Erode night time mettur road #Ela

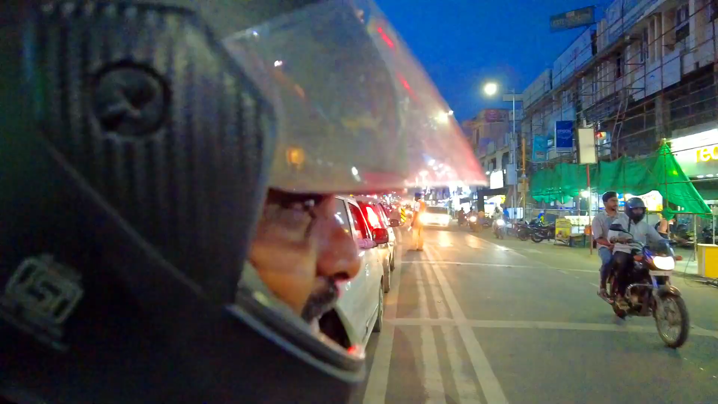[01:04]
We are on the opposite road in the same area